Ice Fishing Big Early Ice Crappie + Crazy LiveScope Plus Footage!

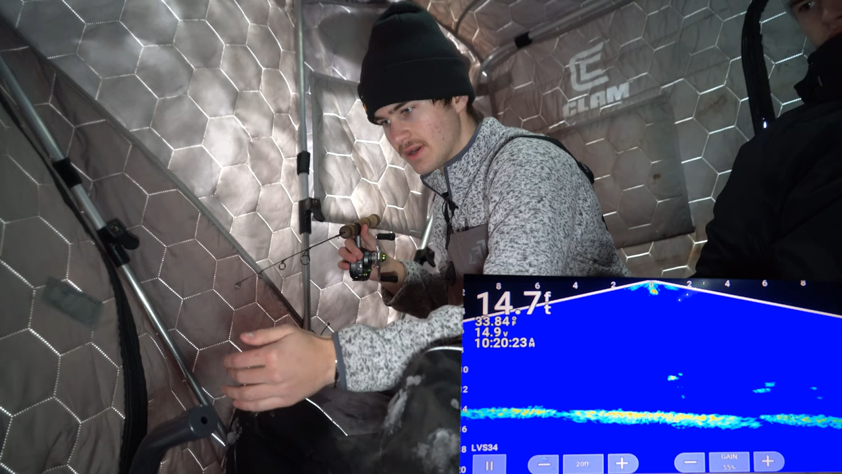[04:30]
Good looking marks. I think we found the big crappie school. They weren't here, all of a sudden they're just here. I'm not liking all these fish going up to it. I'm looking for more of the solos.
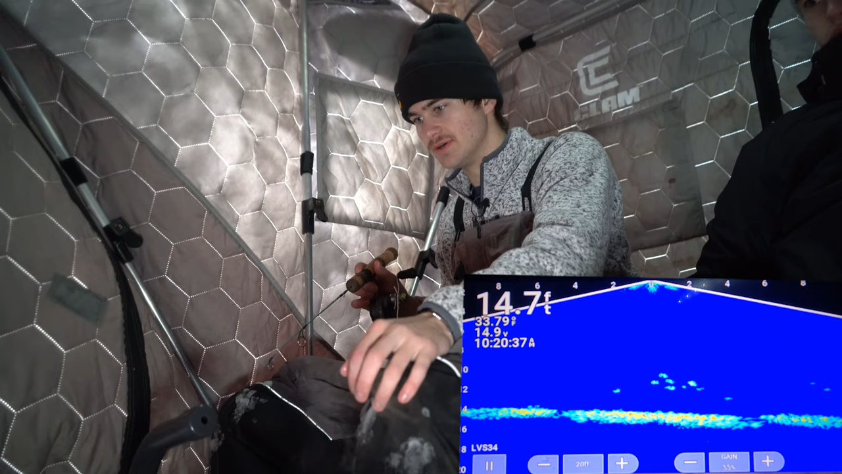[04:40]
On screen: depth 14.7 ft
Not really a school of big fish, just a lot of them. Like that guy right there.
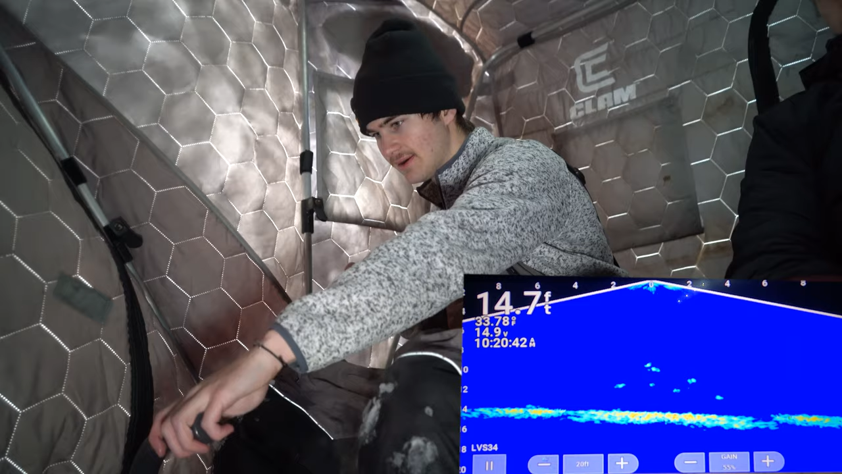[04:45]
On screen: depth 14.7 ft
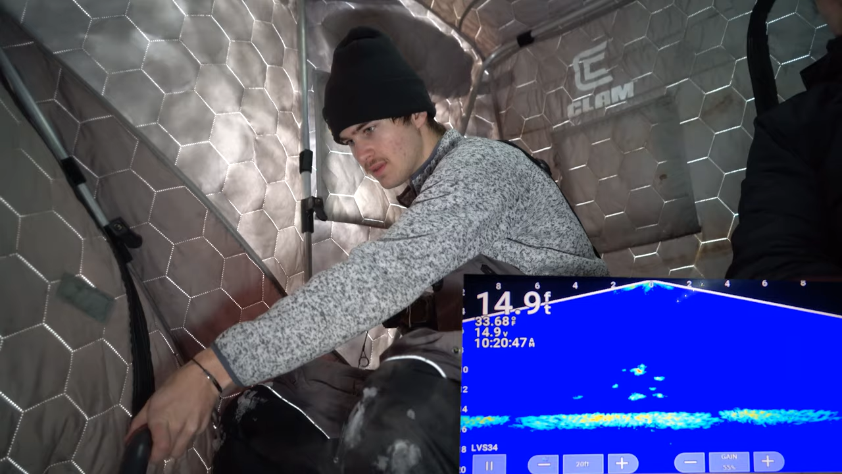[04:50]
That one under me is a nice fish. He's coming up to it.
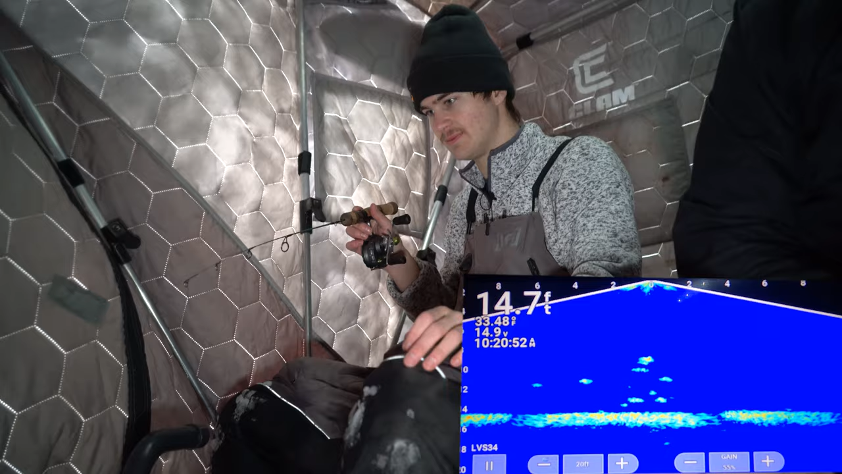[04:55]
On screen: depth 14.7 ft
Another one. Back to back right there.
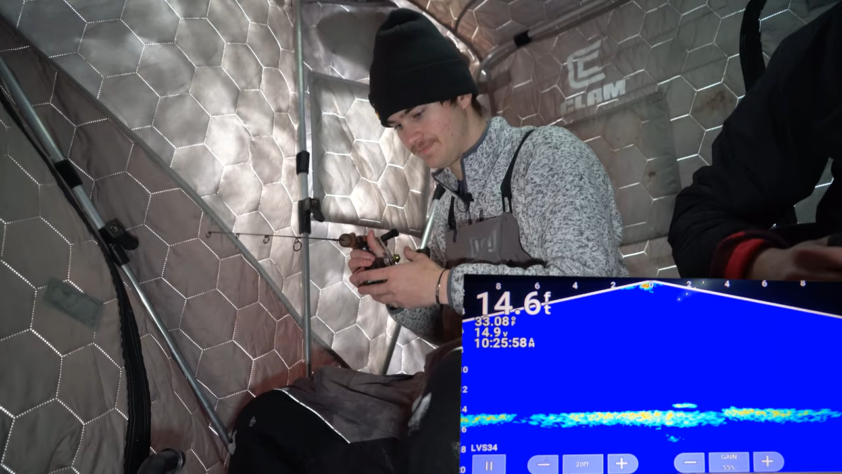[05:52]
On screen: depth 14.6 ft
Let's drop down to them here. This is a nice fish. This is a crappie. This is a trophy. I mean, I'm on a school crappie, so this is a crappie.
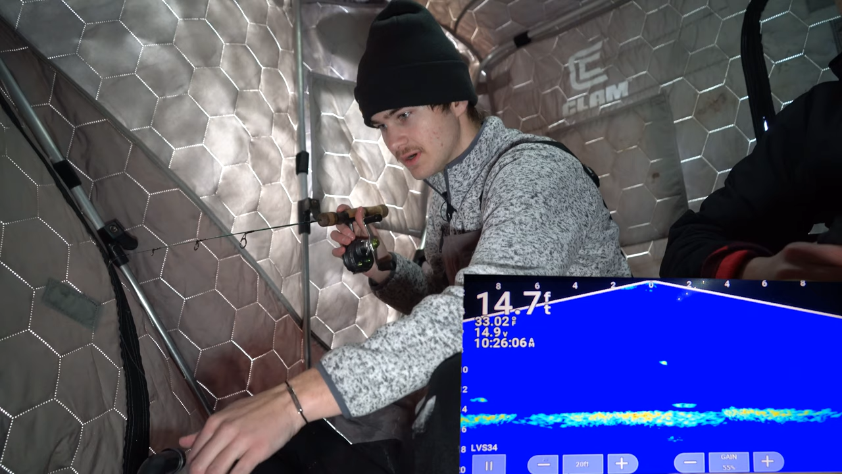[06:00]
Oh, we got this other guy coming in. Oh, man. Look at this guy coming in. This guy's running from the left here. He's not what I'm after, though. I want that bigger fish.
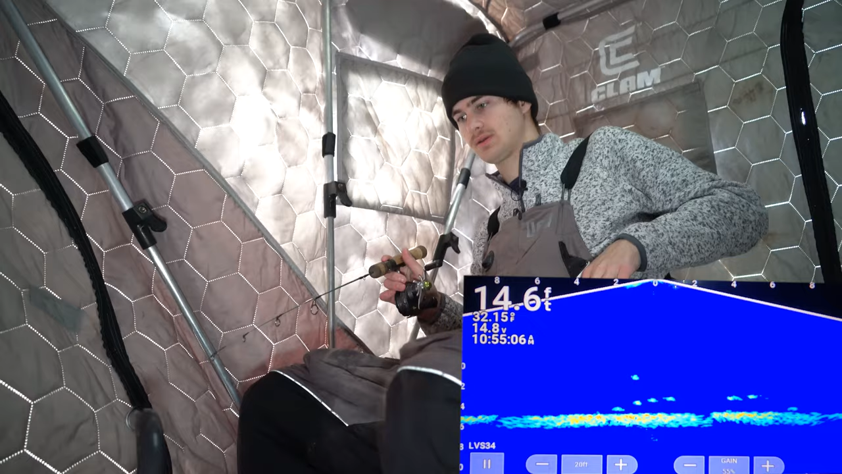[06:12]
On screen: depth 14.6 ft
These ones on the right are big. That's what I'm looking for. That fish right there coming in, that's what I'm looking for right there. I just got to get him to eat.
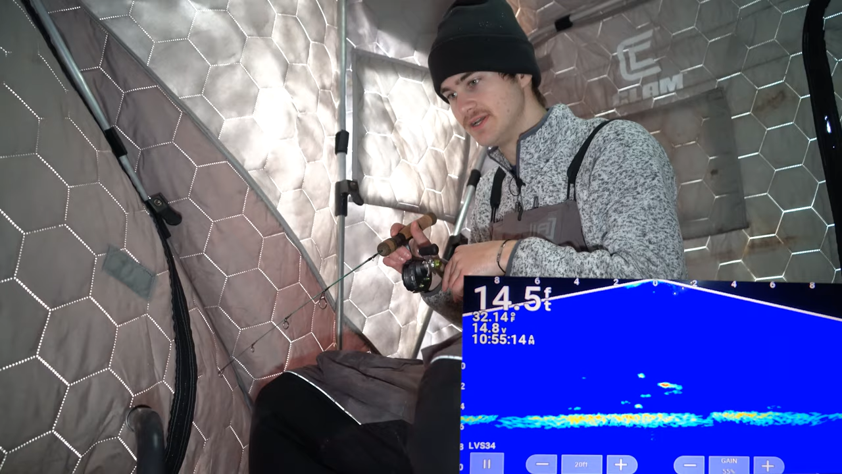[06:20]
On screen: depth 14.5 ft
Here he is. He's aggressive. He's going to smack it. Come on. Fish on. Got him. That's the big one. There he is.
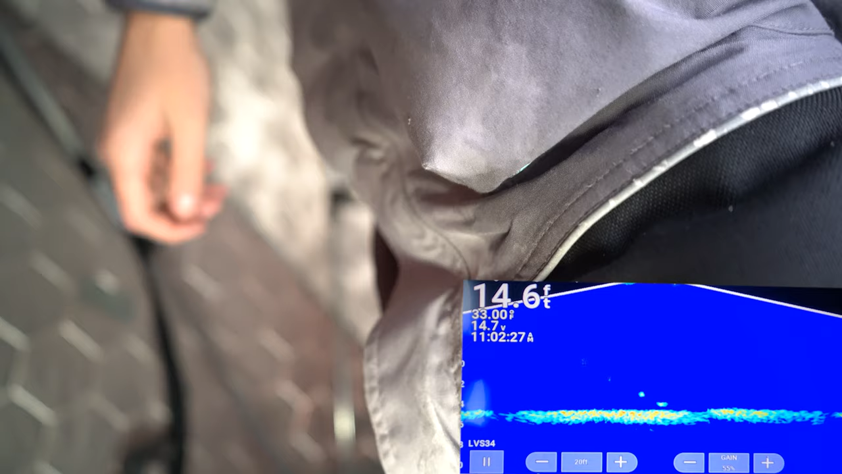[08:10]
On screen: depth 14.6 ft
Move that real quick, we're gonna move this guy. All right, let's drop down again.
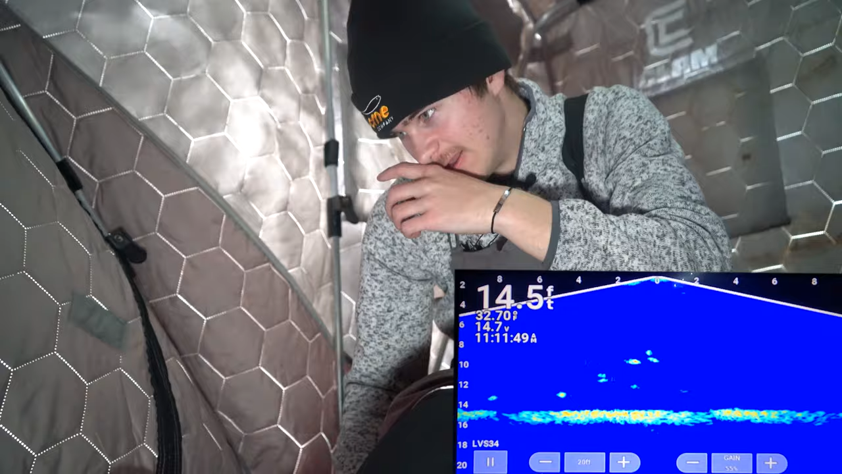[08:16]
On screen: depth 14.5 ft
Look at that guy right there.
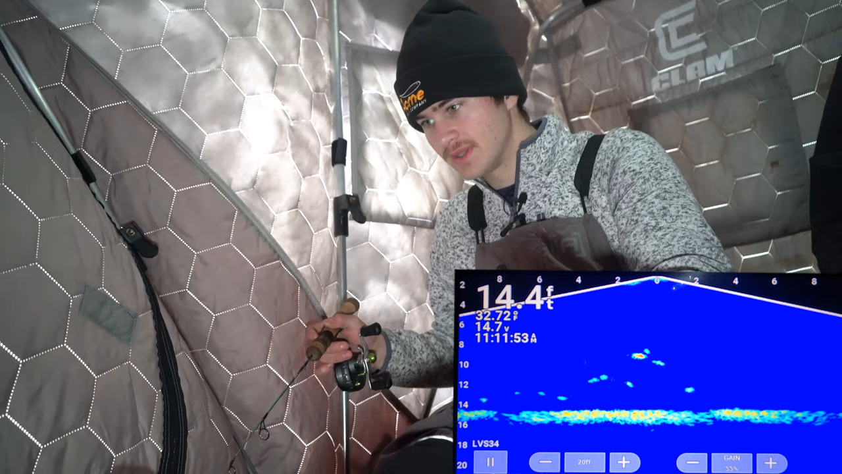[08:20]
On screen: depth 14.4 ft
He's gonna smack it. Got him. Oh yeah, that's a nice fish. Good fish.